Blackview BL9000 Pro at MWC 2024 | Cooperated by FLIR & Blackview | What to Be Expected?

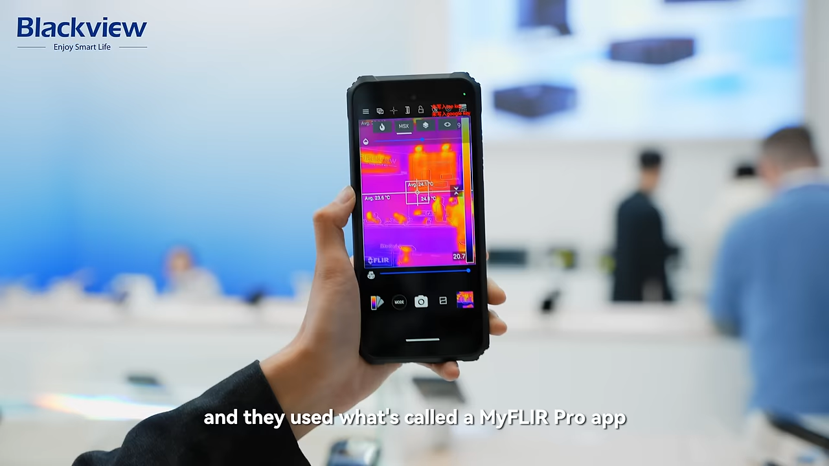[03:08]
And they used what's called a MyFlare Pro app.
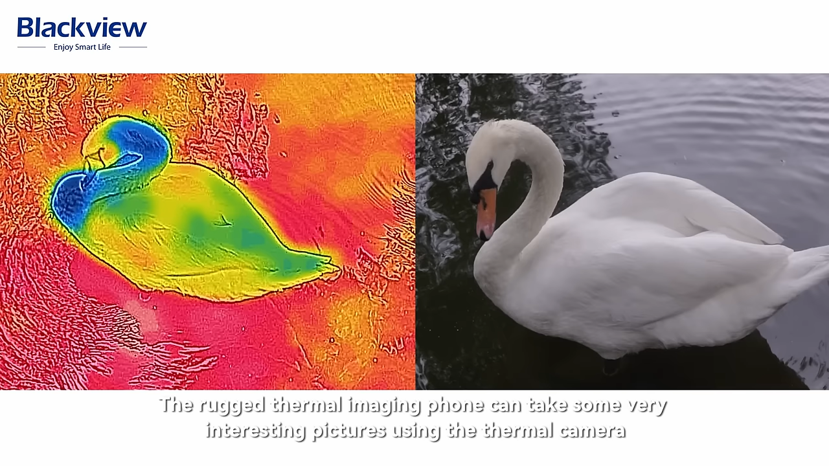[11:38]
They take some very interesting pictures using the FLIR camera,
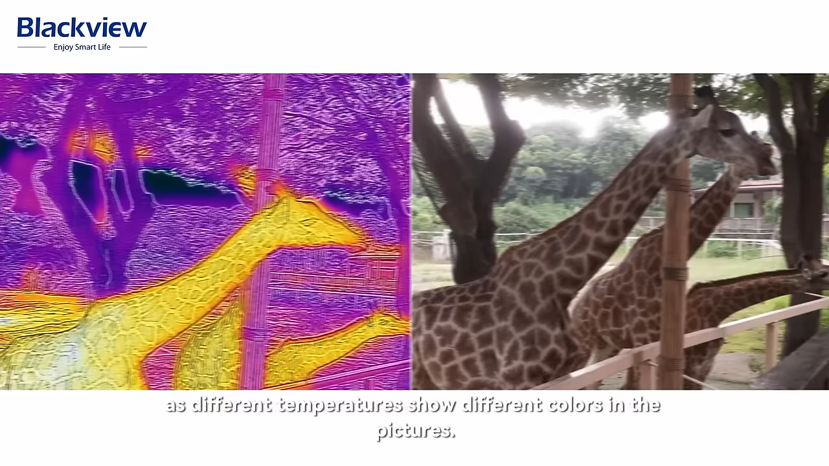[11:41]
different colors, you know, because the temperatures show different color from the pictures.